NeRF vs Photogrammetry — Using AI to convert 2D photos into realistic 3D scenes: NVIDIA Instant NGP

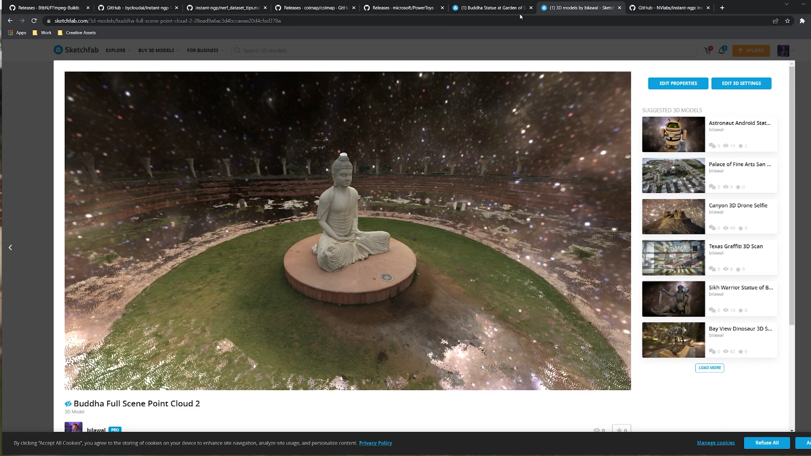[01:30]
let's actually go look at some photogrammetric data sets generated from this exact set of imagery. So here is a final result, right?
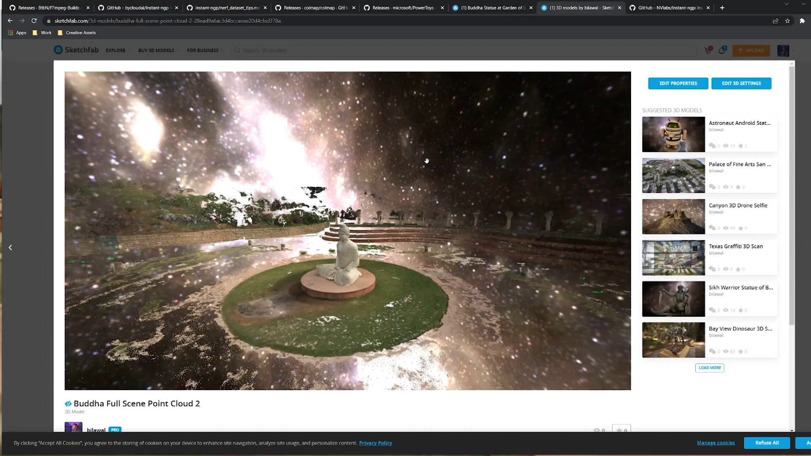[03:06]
In contrast here on the staircase, like, yeah, you can see that there's a staircase here, but you're missing all that other background information, right?
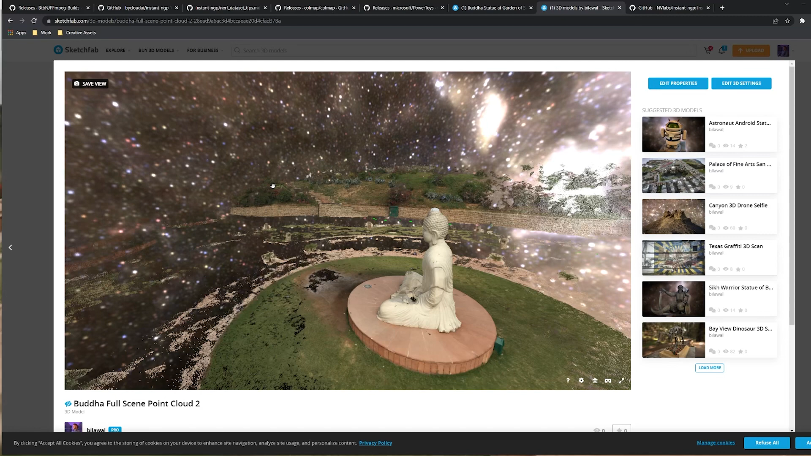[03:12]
Let me actually, like, move over this white background and show that in a little bit more detail. You can kind of see in the Nerf representation, you've got all the backgrounds,
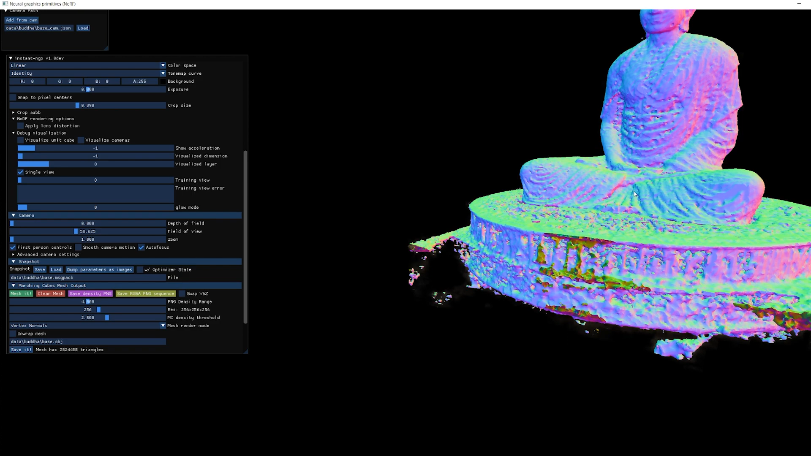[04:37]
And now you've got a photogrammetric mesh. And honestly, the result is not too shabby.
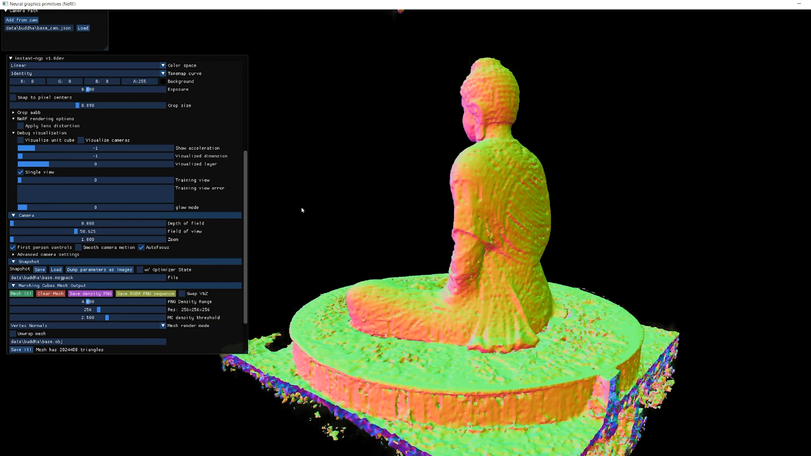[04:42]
It is picking up a lot of high-frequency detail, too, compared to the other mesh. Let me go look at my more optimized mesh over here. Sorry, I have a bunch of post-processing effects on here.
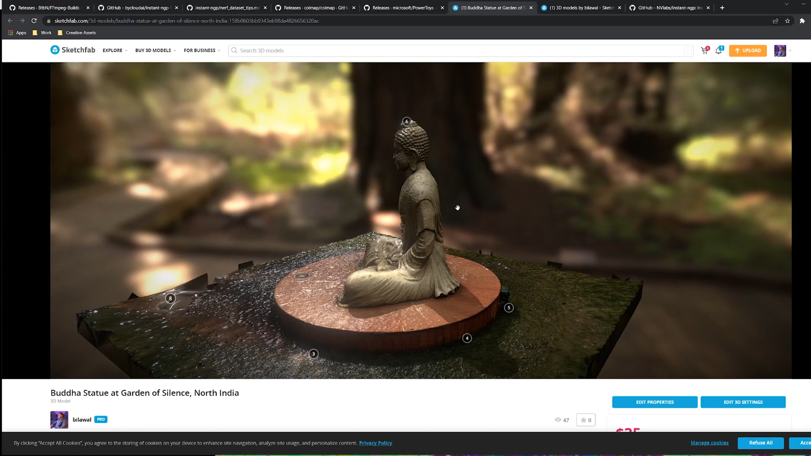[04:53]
Let me go into the shade. Yeah, I mean, quite nice indeed.
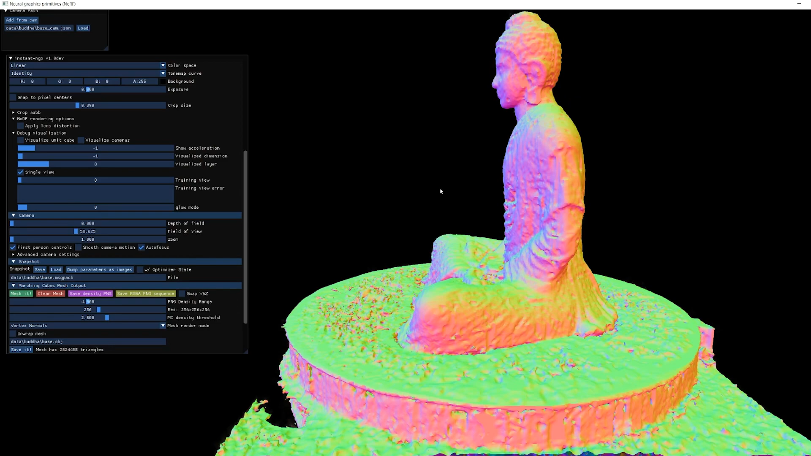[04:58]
Like, nice job, Nerf. So I'm quite excited by this.